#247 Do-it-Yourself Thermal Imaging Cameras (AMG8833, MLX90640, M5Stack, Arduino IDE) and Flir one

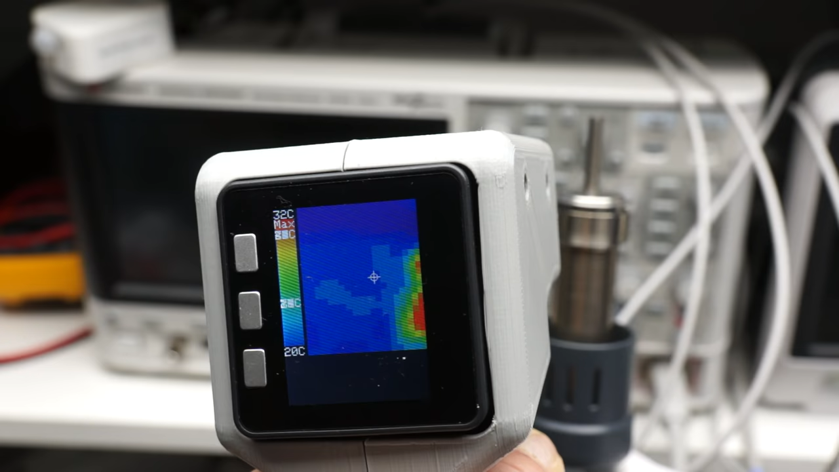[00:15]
On screen: scale bottom 20°C
Today we will see whether we can use them and if they are worth the money.
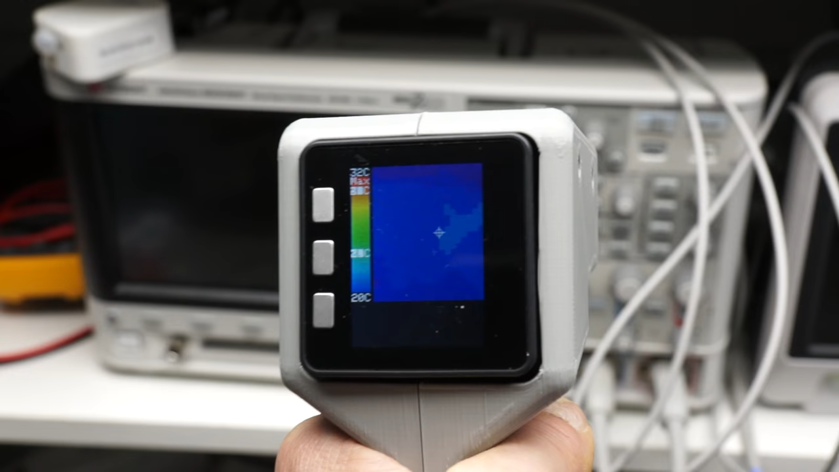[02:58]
This is a big thing. Why? Because we can measure temperature differences in space, not only in time, as the Jeep sensor from before. Like that, we can also detect non-moving targets.
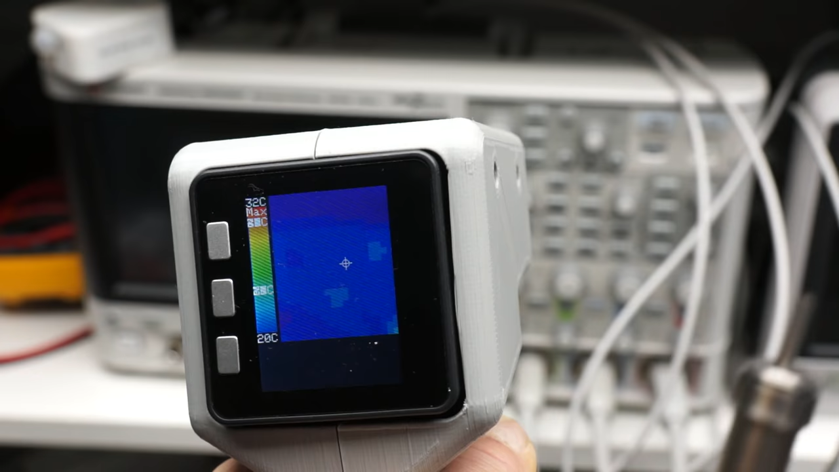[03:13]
On screen: scale bottom 20°C
And of course, we also can recognize heat distributions in an area.
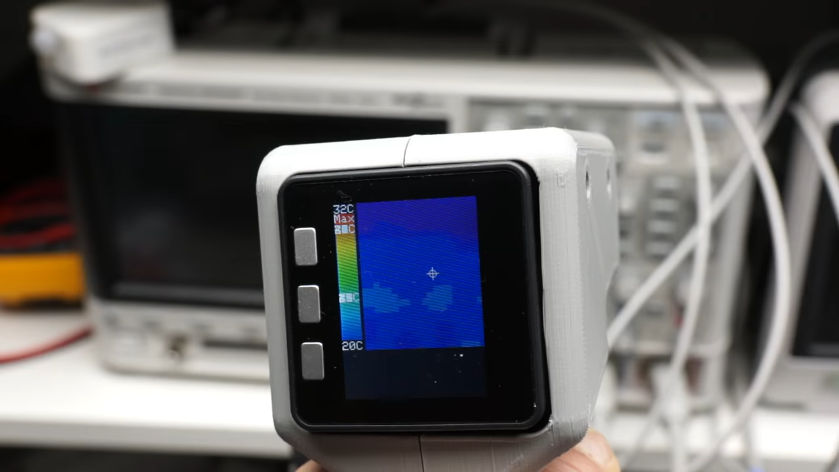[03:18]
On screen: scale top 32°C, scale bottom 20°C
To show that to you, I use an M5 stack module. It contains an ESP32, a display, and a battery in one box.
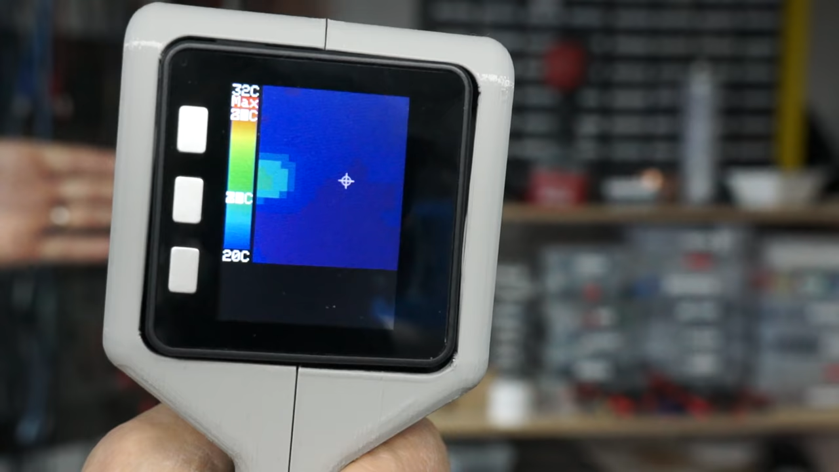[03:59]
On screen: scale top 32°C, scale bottom 20°C
we see the moving hand in about 1 meter distance.
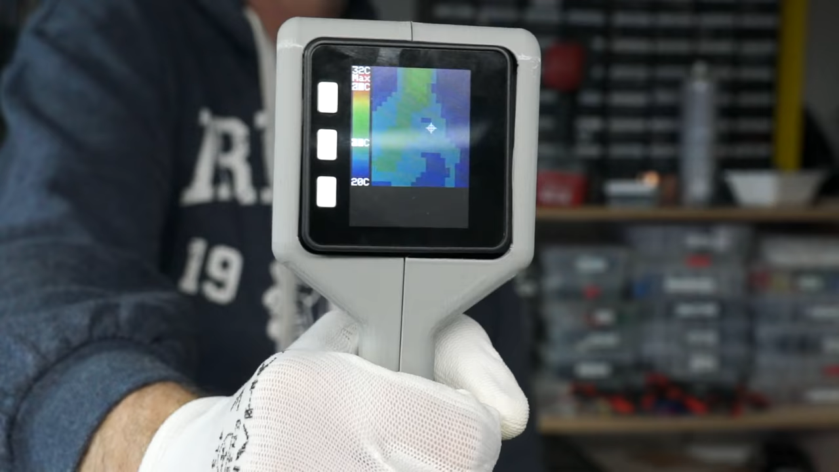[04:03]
And the whole body in 2 meters. I can show you also a characteristic of all IR sensors.
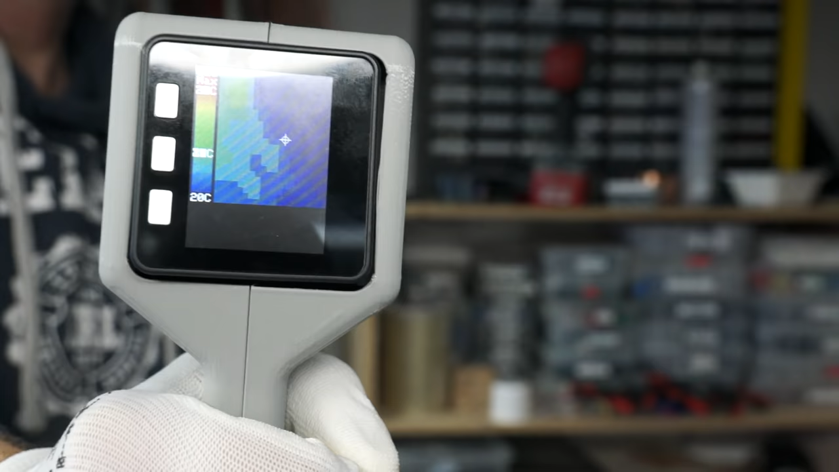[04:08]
On screen: scale bottom 20°C
Their measurements depend on the surface of the object.
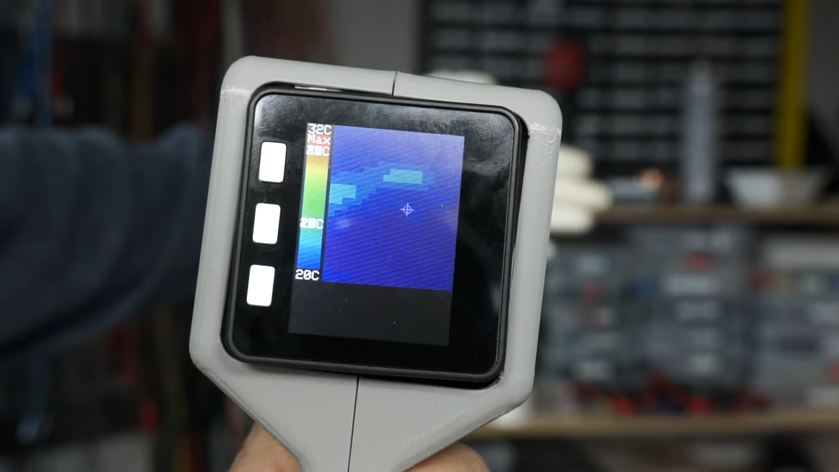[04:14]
On screen: scale top 32°C, scale bottom 20°C
If I wear my white gloves, the hand appears to be smaller than without gloves. Usually, you have to enter a factor into the calculations which take this fact into account.
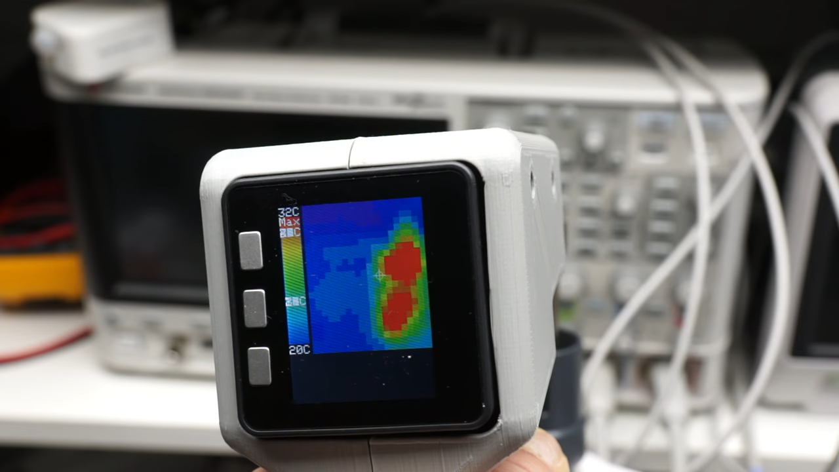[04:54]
On screen: scale top 32°C, scale bottom 20°C
You decide if this would help you to find, for example, a hot resistor on a PCB during troubleshooting.
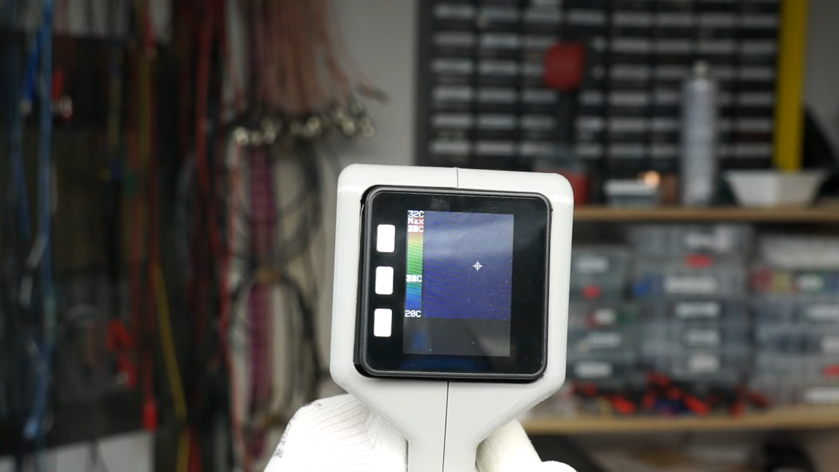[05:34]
On screen: scale top 32°C, scale bottom 20°C
If you measure the temperature without body and save it, you can compare this background with the
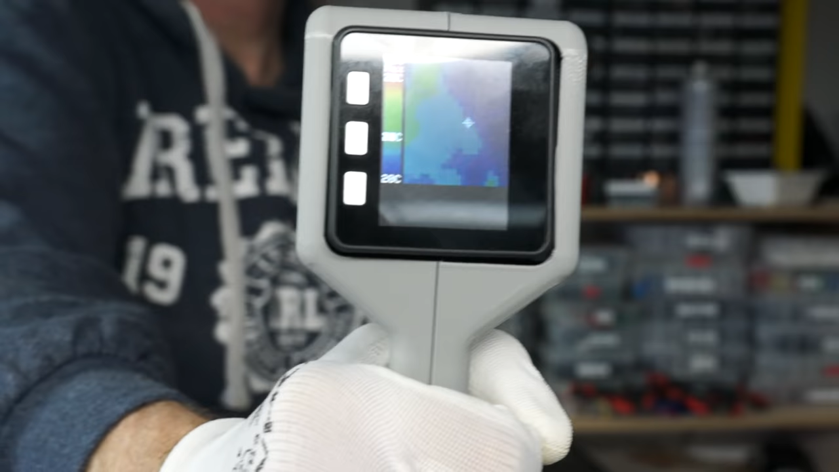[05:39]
measured temperatures and also find non-moving things. Like that, it would be quite easy to write a sketch to detect me even if I don't move.